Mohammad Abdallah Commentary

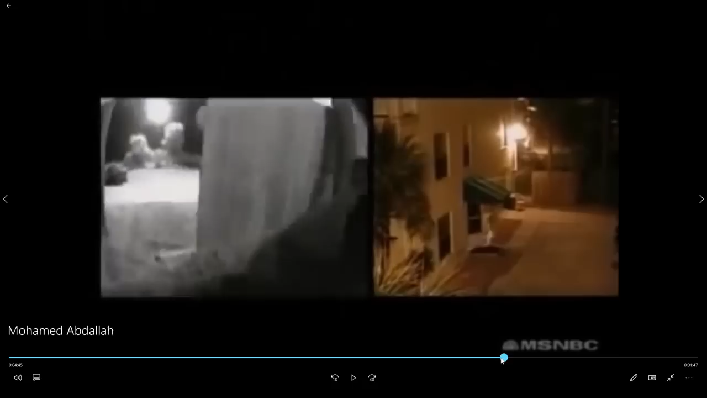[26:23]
It's pretty funny. He's going to run. The police come down hard.